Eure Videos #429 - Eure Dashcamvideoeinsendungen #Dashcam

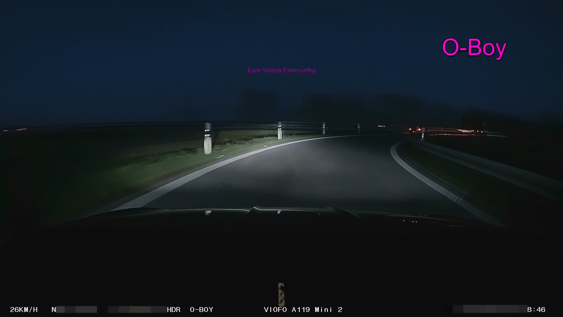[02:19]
Habe ich euch eigentlich schon mal erzählt, dass ihr 90 oder 100 fahren sollt auf der Beschleunigungsspur, bevor ihr euch einfädelt? Ich weiß nicht, was der PKW da vorne macht, aber davon ist er weit entfernt. Was? Was hast du gesagt?